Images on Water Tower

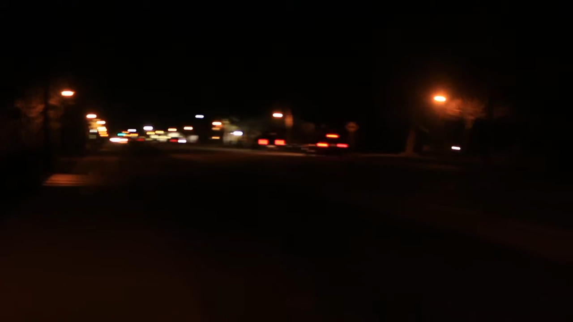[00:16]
okay this is Edward out of North Carolina on our main road here and we have put a message for our town manager up on the